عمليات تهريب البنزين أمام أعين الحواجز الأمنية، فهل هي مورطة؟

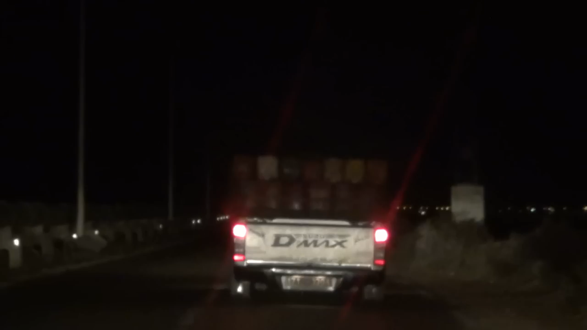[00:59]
يتجاوزوا الطريقة ذي بعد اللي يفوتوا النقطة القارة ذي الحرس الوطني، يمشوا 7 كيلومتر في القنطرة، بعدها يوصلوا للسكنة تاع النظام العام اللي هي ثم منهم اللي يتعدى على الأولوية كما باش تشاهدوا تو في الفيديو، ثم شكون اللي يعدوه على الأولوية ومعبي بنزين.